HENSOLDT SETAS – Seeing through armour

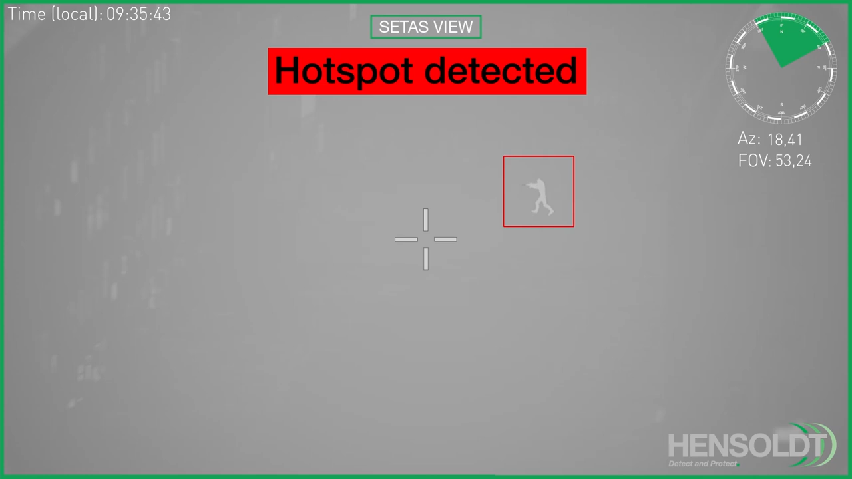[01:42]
Detected threats can be highlighted using augmented reality markers to all CETAS onboard users.